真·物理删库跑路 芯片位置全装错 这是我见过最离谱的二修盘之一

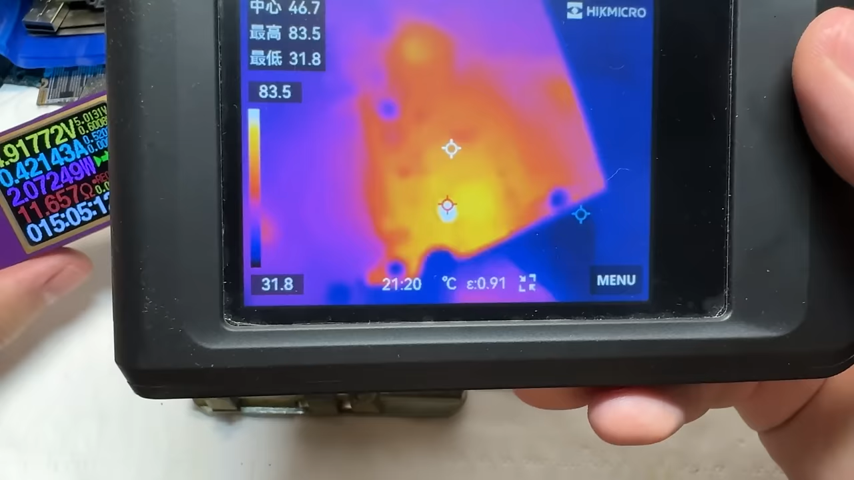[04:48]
发烫最严重的是左下角
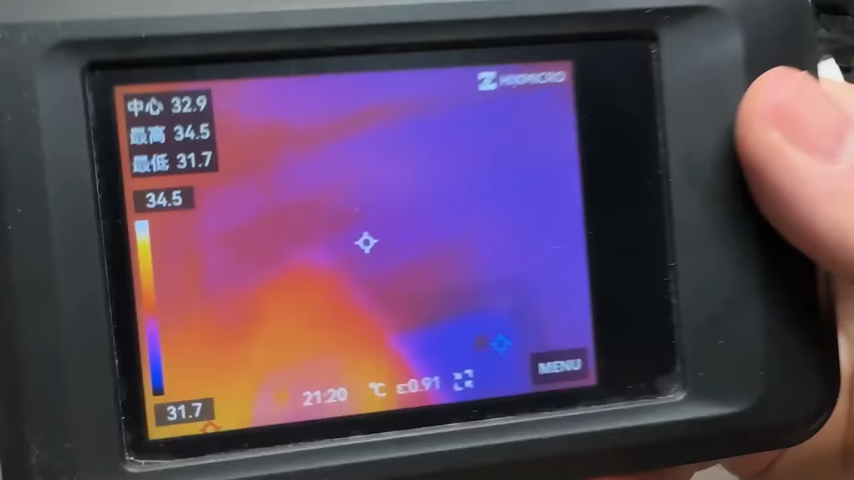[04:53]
左下角这里是一个电源转换芯片如果后几欧短路电源转换芯片发烫也是正常的我们拿一个主板把它给挡住
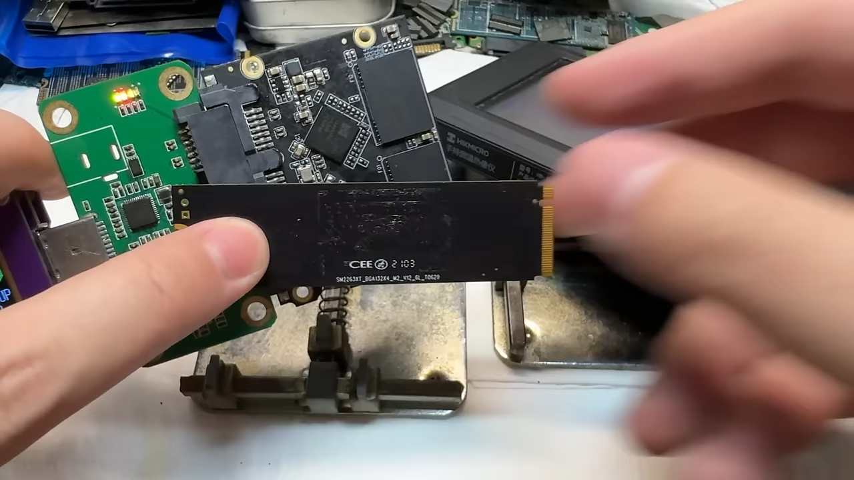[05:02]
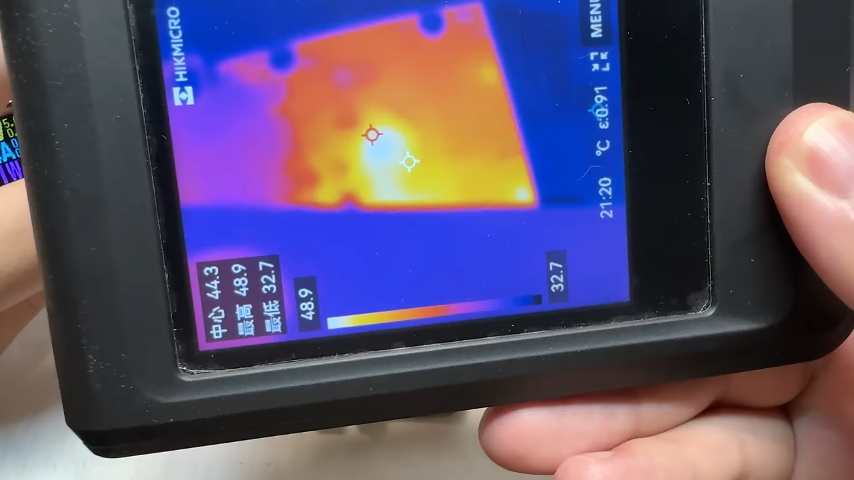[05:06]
发烫第二严重的是主控这一边这个主控
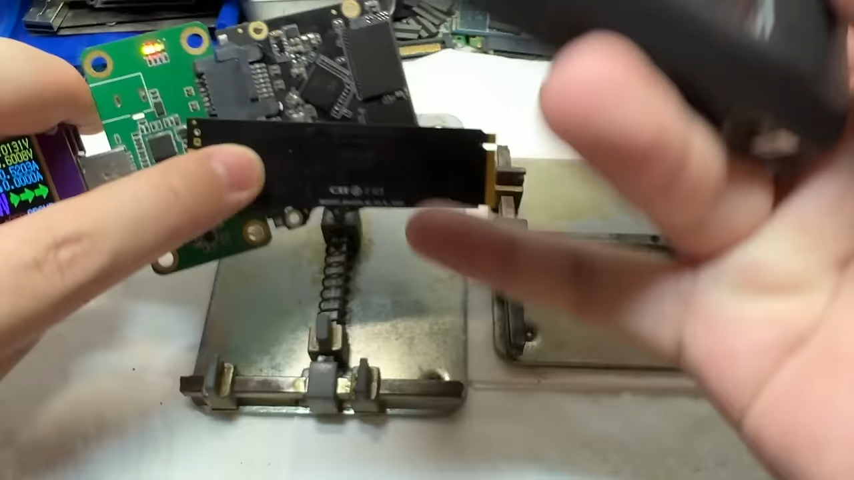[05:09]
另外好像颗粒也在发烫啊
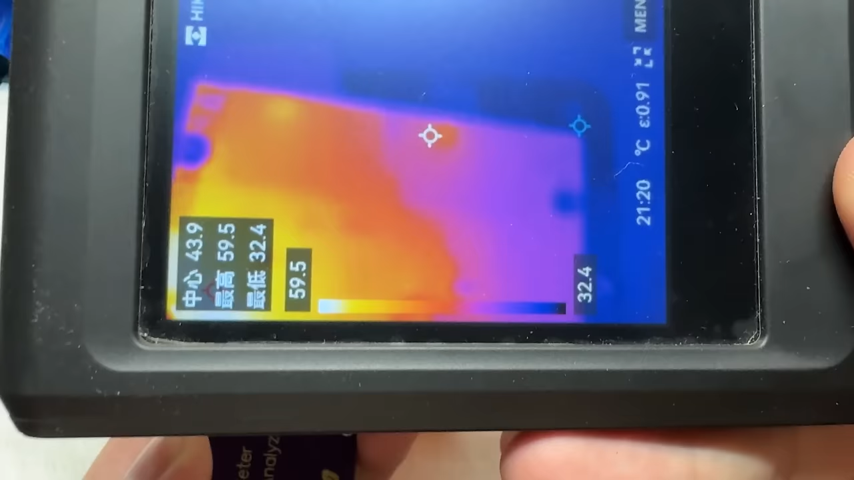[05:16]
On screen: max 59.5°C, min 32.4°C, scale top 59.5°C, scale bottom 32.4°C
这四个颗粒全部都是红通通的